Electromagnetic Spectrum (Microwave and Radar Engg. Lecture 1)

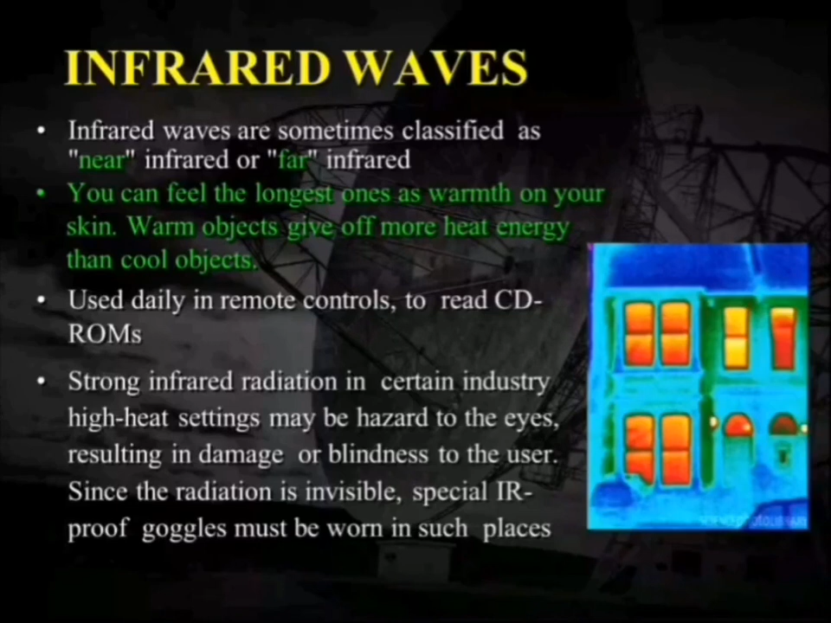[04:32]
Strong infrared radiations in certain industries are very harmful and hazardous to the ice so we have to use special IR proof goggles in such places or in such industries. This image captured by the thermal sensor. You can see here the different colors showing the different energies released in the form of the heat by the different objects. Next is the visible light. This is the range of the frequencies that is visible to the human eyes.